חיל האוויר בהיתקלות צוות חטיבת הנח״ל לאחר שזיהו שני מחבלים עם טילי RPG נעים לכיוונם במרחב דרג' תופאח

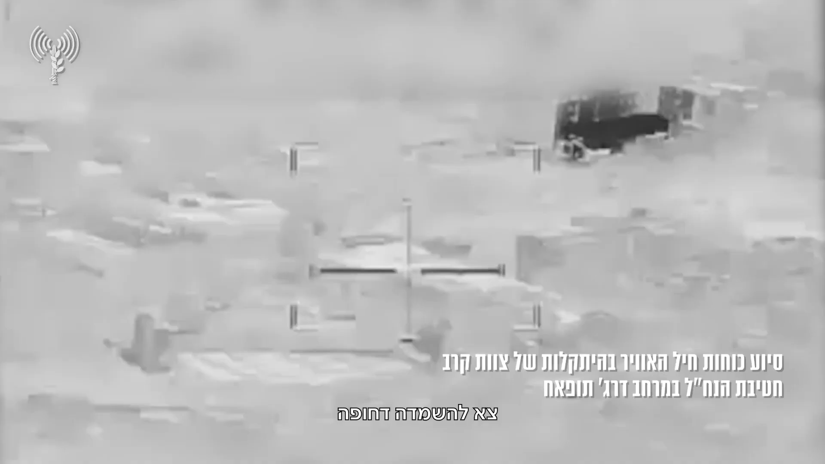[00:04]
המשך צא להשמדת תחופה מתארגן לביצוע חוזר שנית, אני צריך שטפיל לשם איזה 2-3 פטסות,
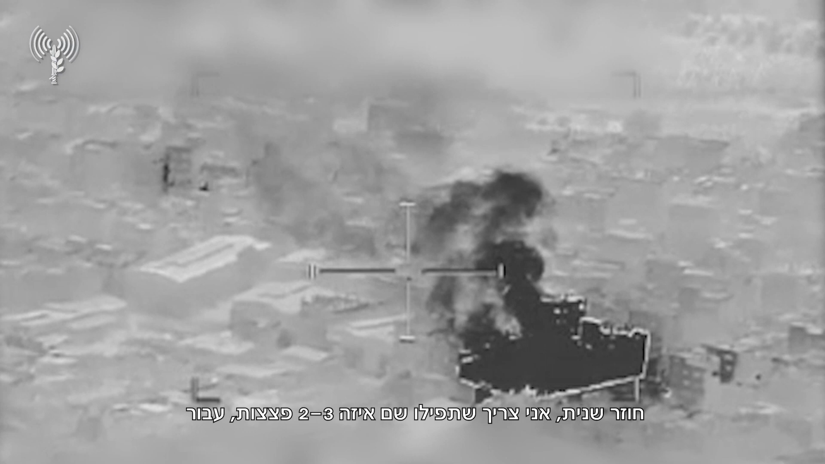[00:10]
עבור בסדר גמור, אני מתארגן מיד נחלב לביצוע קיבלתי, זה חייב להיות רציף כדי שנוכל להרוג אותם שני חבלים עם RPG, יש כנראה שם מתארגנות, עבור הם נכנסו לאיתור, עבור קיבלתי, מזכר קודקוד, ביצוע מיידי, עבור יעד השמדה, מבחינתי על כל החלונות, עבור ציין, אוקיי אלפה ממזכר קיבלתי, כ-10 עין עוד אחד משכר וביצוע לככל הנראה, השמדה של אחד, כרגע זיג ביצע עוד אחד,